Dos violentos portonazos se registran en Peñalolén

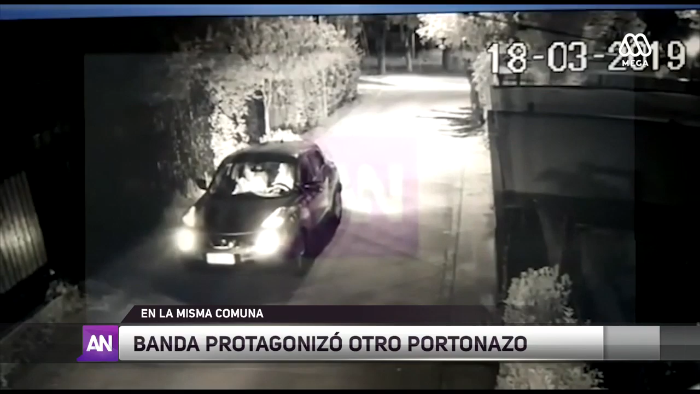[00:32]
Bueno, llega este grupo de cerca de 5 delincuentes a bordo a este suboficial en retiro de carabineros y lo golpean incluso con el arma para así llevarse su vehículo que es un Chevrolet Tracker. No conformes con eso, estos sujetos se dirigen muy cerca de allí a calle Marrojo,